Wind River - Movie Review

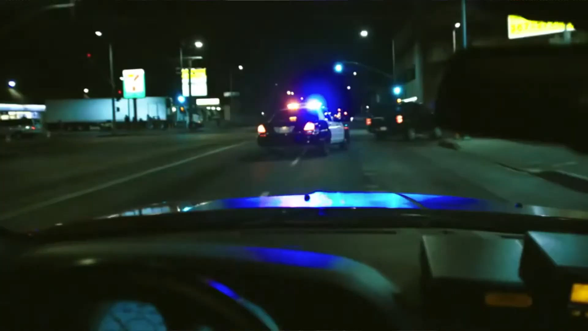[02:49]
I think it's on par with moments like the recent ending of Nightcrawler with the car chase through the streets of LA,